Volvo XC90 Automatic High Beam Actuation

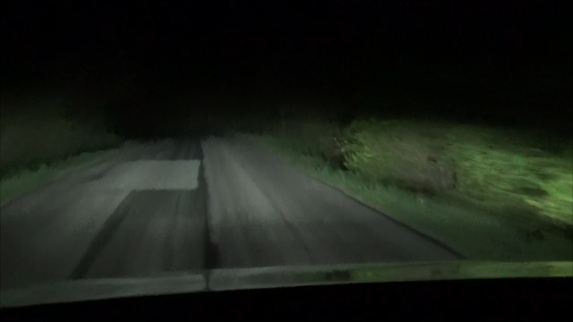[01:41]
not on the highway yet i'll try and grab some automatic off automatic on situations i do have some false signals from time to time
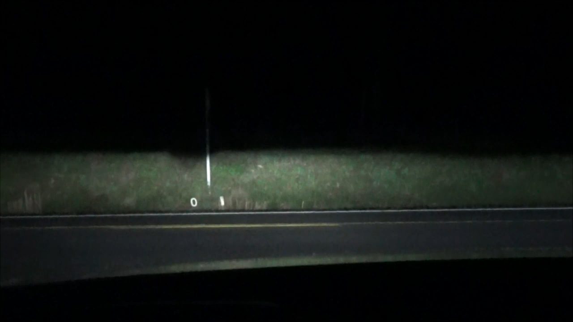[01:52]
so we'll see how that works so this should turn off because there's a car in front of us and it is off and there's a truck so it'll remain off and it should go on after the truck passes
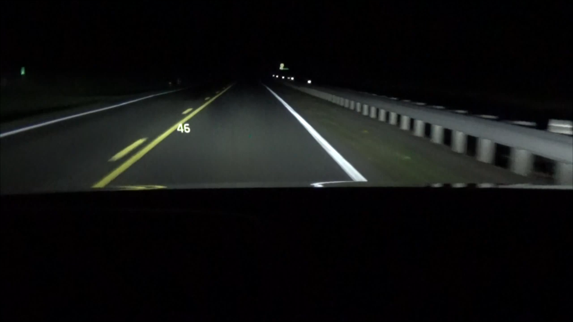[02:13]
and there it goes and then if it sees the car in front of us again it'll go off
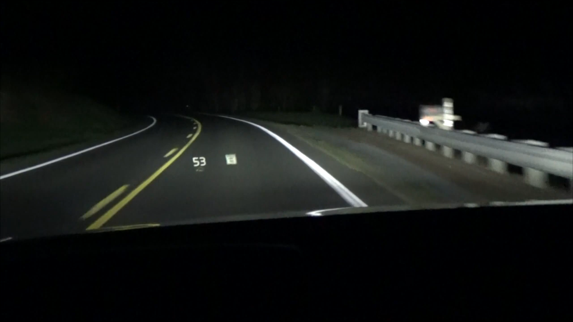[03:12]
at the end of their driveway to help them go into their particular driveway and it saw that and clicked off and cars coming it clicked off no cars and it clicked on so that is the automatic high beam feature